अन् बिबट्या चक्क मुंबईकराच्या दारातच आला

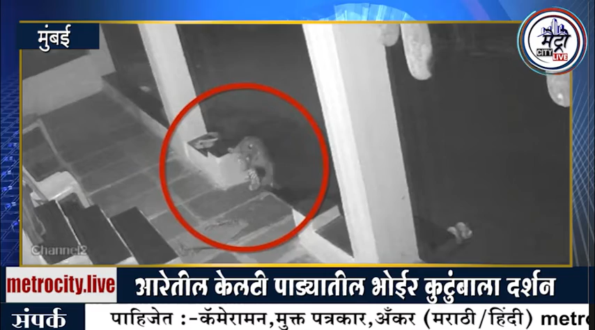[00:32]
आरे मधील केल्टी पाड्यात प्रकाश भोईर आणि कुटुंबीय वास्तव्यास आहेत। हे संपूर्ण कुटुंब आरे वाचवा आंदोलनाशी जोडलेले आहेत।
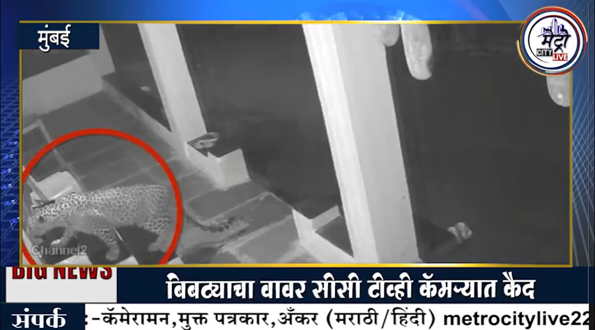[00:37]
भोईर कुटुंब आरे वाचवा आंदोलनाबाबत चर्चा करीत होते तेवढ्यात प्रमिला भोईर यांचे घराबाहेर लक्ष गेले आणि त्यांना बिबट्याचे दर्शन घडले। बिबट्या अगदी दारातच आला आणि घरात डोकावून अगदी काही सेकंदात निघून गेला।